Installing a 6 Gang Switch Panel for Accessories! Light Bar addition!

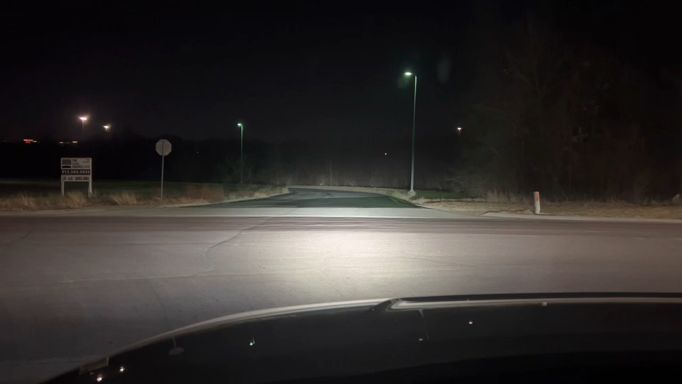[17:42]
Shines down there quite a ways. That's awesome. All right, now let's try it with the lights off completely. And then there's just street lights on. All right, now the light bar. That's so cool. I love it. I think I have it set right as well. That's super cool. I'm so pumped with that. That looks so much brighter. Wow. All right, here, lights on.